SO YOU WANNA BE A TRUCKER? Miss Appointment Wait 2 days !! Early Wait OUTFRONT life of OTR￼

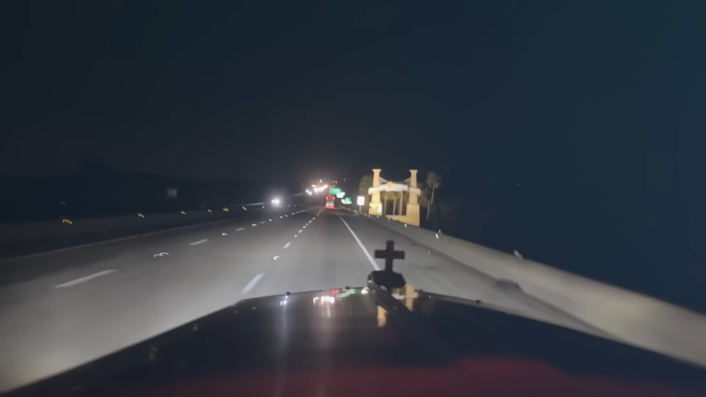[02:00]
that sure wasn't too long and we are back in florida what a great week coming into the agricultural like always bypass on the way station quite a bit of trucks over there someone's got their hands are flashing
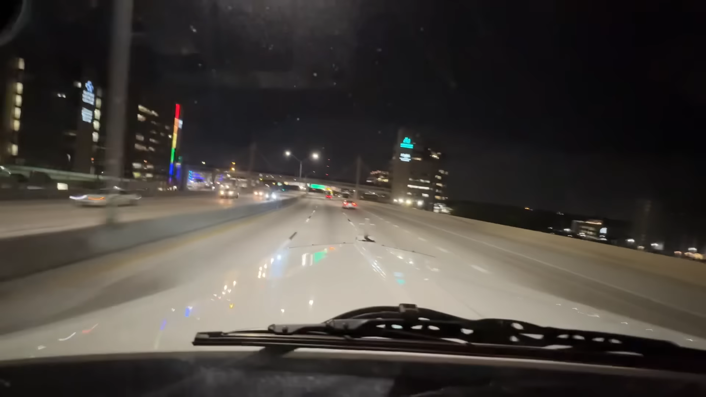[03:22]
tugboats should be pushing them past the bridge but that's not protocol for that area hey landon there's your uh children's house little buddy always thinking about your bridge you're doing good man yeah
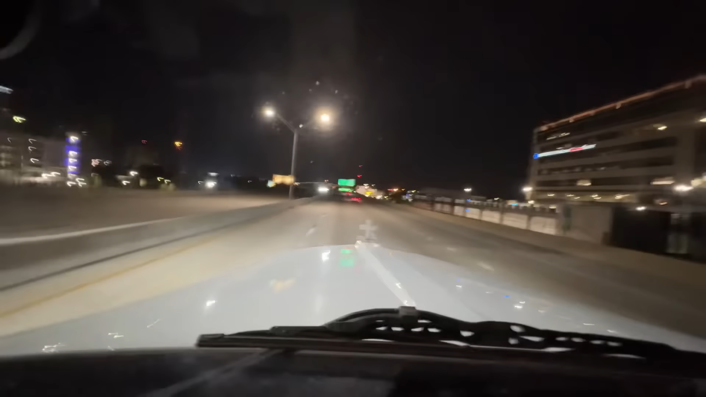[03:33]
jacksonville we're done with that there's a big old bridge straight ahead from us that goes out by the beaches yeah it's kind of crazy that that happened though i mean wow see all those lights straight ahead of us that's the other bridge that goes really high up in the air that's a pretty cool apartment complex right there on the right all lit up
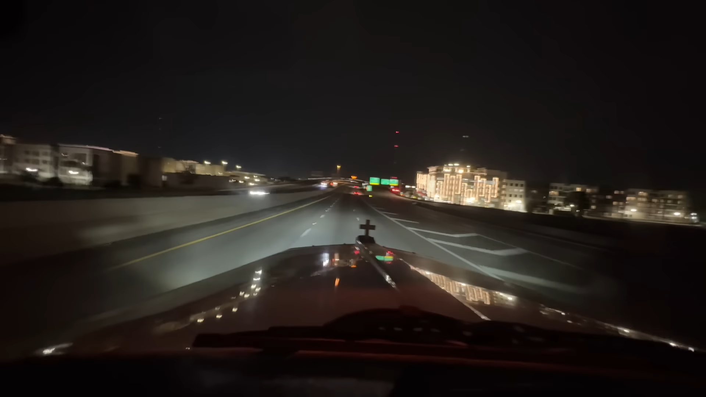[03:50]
or actually that's the park apartments but all lit up that's the parking garage away all right let's go get some shut eye let's get down to orlando got pulled into the daytona way station it's busy there's trucks everywhere both sides
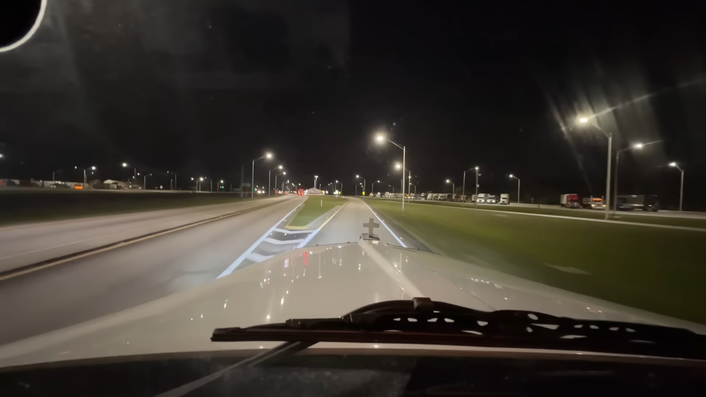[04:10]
bring it down to the draw cut the lights stop in front of the scale see the old red cab over right there pulling a weird trailer i don't know what that guy's doing he's not yeah he's all about the scale he's good
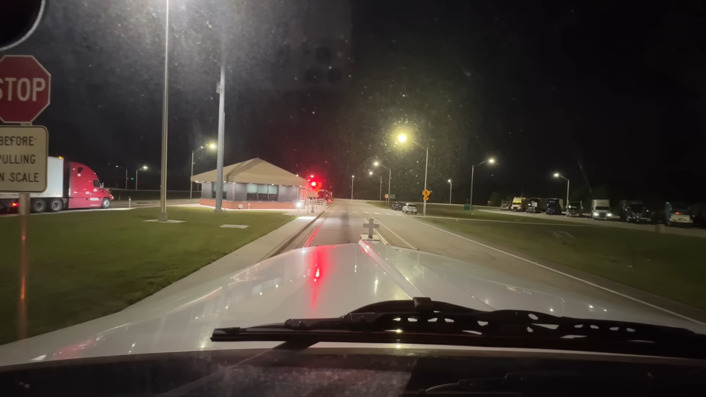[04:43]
guys i don't know if that's him walking back to truck or somebody else but he's coming out to see what we're going on tonight i think we're all the way on
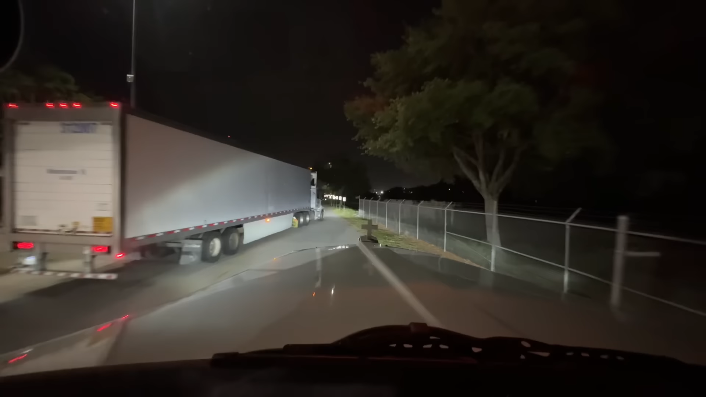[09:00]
all right i don't know what this guy is doing it has to lock his door or something but i wouldn't go around him and yeah yeah going out here i gotta find a way to turn around down here because there's not enough room
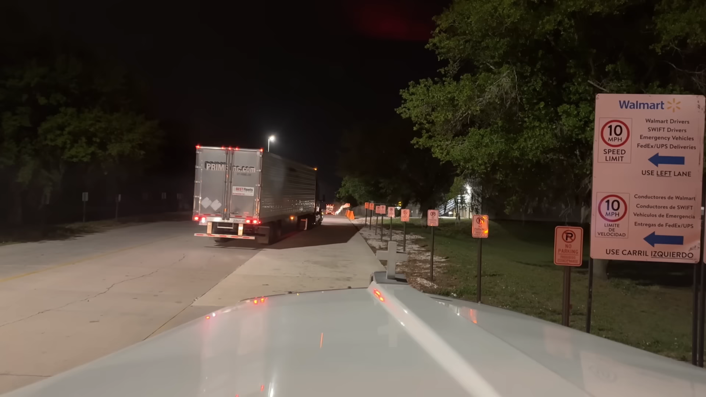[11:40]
i'm gonna fall in line from here and i should be good